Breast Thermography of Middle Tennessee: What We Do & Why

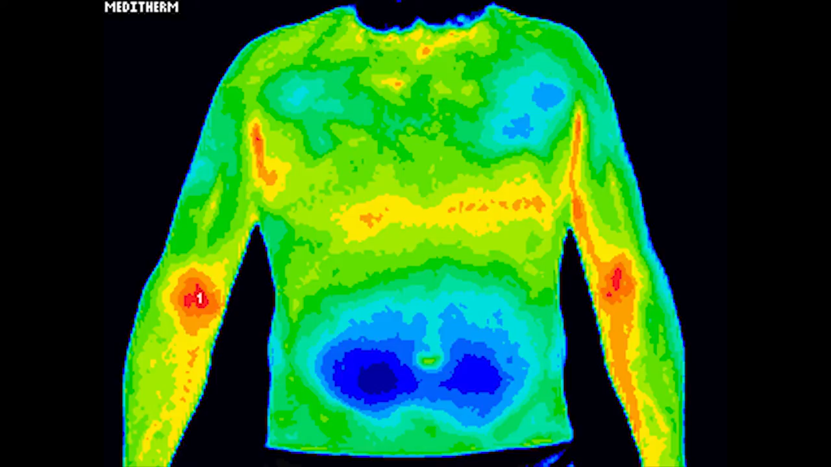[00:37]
So although thermography is the study of heat in your body, there are a lot of times that you also want to see where things are too cold.
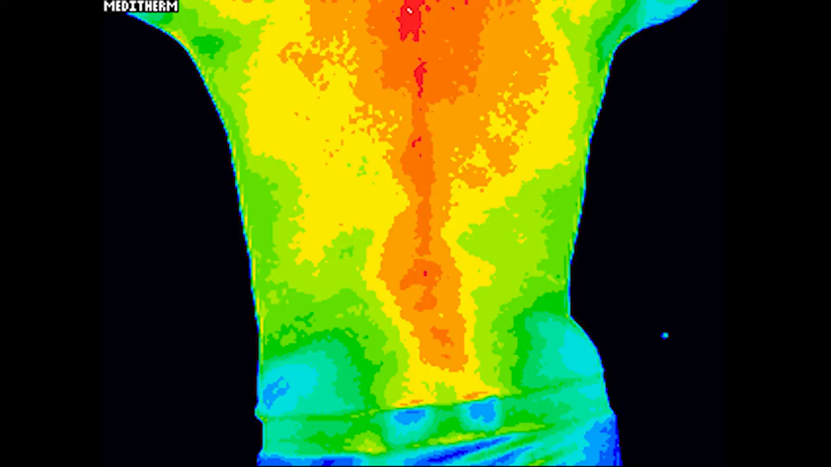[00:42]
So heat, for example, will pinpoint anything, whether it be pain, infection,
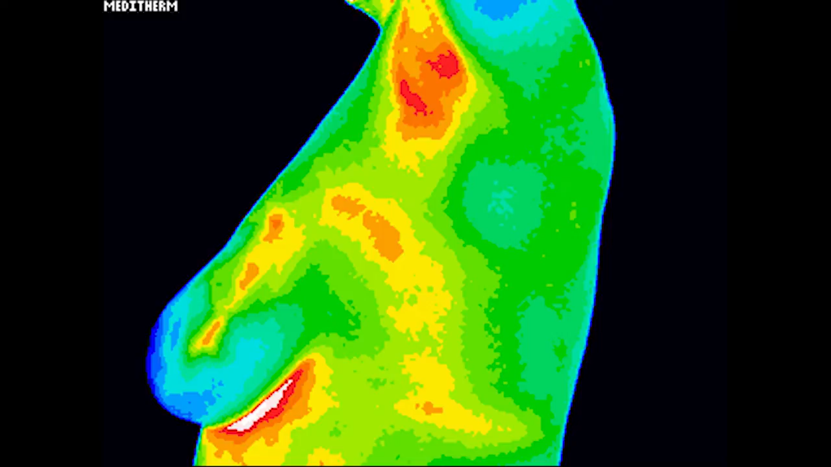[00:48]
inflammation, again, those malignant cells that could be looming out there.